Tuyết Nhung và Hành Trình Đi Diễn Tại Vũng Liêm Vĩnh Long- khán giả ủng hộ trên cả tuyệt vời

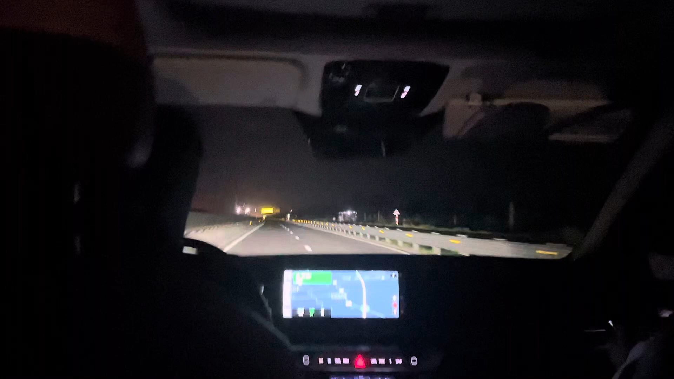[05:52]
sao mọi người em lặng vậy nói gì đi chứ nói chuyện chào đó ok rồi nói gì nữa ta hông đây là đoạn đường cao tốc đi đến Vĩnh Long đầu giờ chiều đi ra từng cạc xe quá trời đúng rồi đầu giờ chiều đi ra cạc xe quá mà bây giờ đi được bao lâu rồi anh tài xế
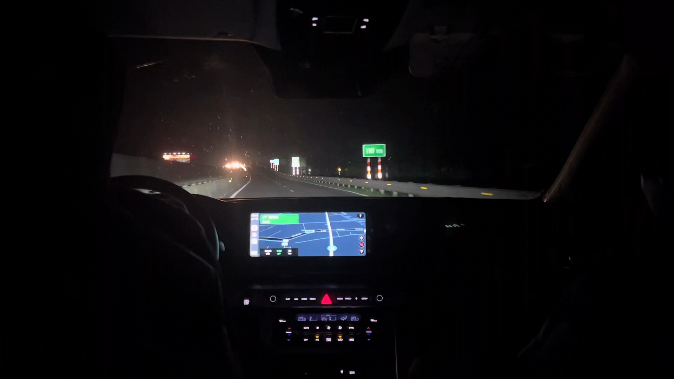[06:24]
còn bao nhiêu nữa là tới anh khoảng 1 tiếng rưỡi khoảng 1 tiếng rưỡi nữa là tới nha cả nhà anh lại tin nói gì quên nữa ta rồi một xíu nữa tới đó em sẽ nếu mà em em nhớ em sẽ quay tiếp còn em quên nữa thì thì không cảm